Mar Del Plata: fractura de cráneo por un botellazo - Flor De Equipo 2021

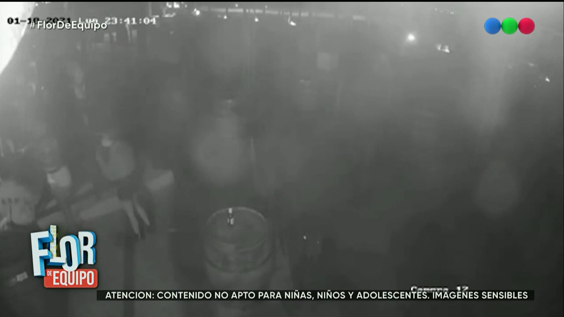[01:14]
Les cuento, esto es una parte de una cámara de seguridad, tenemos otras imágenes, vamos a ir contando.
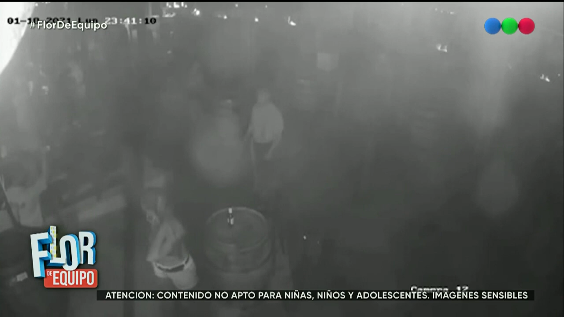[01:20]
Que hay un chico con fractura de cráneo, internado. Aparentemente, de acuerdo al parte médico, el último de anoche subida no correría peligro hasta ahora.